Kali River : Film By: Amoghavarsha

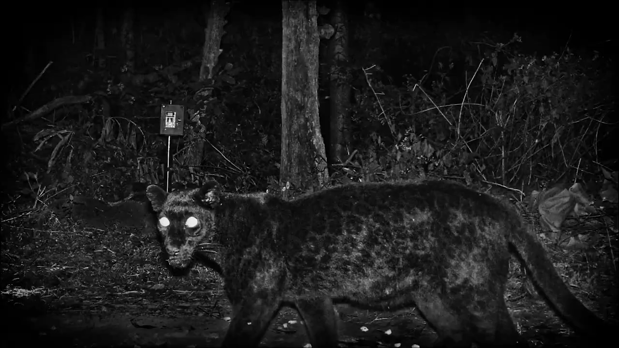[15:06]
The camera traps, though, reveal their relative abundance in the area.
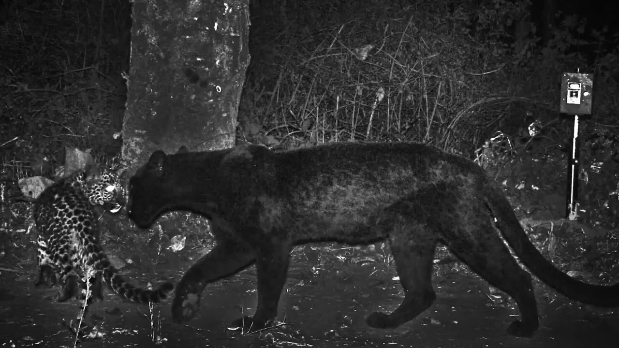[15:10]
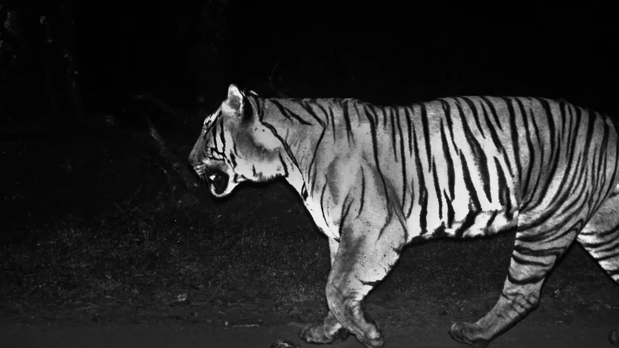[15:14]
Tigers, leopards, and other small cats also pose for these cameras,